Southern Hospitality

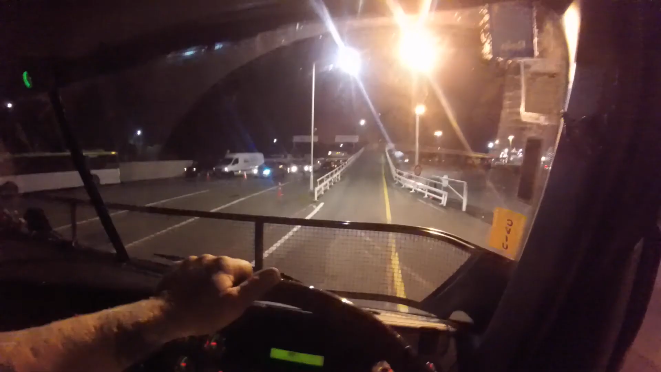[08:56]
we're loading we're going to make it past that kenworth yep just
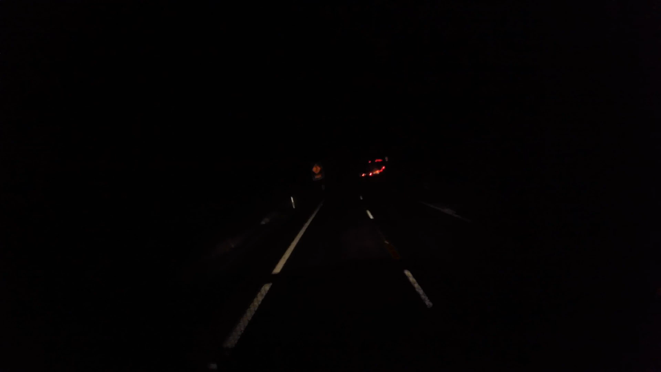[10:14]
I don't know if you can see that with the gopro but that van is tailgating that truck it must be like less than 10 feet away from his brake lights just see if we get a good look at it look at that look at that guy tailgating that truck what a f*****g a*****g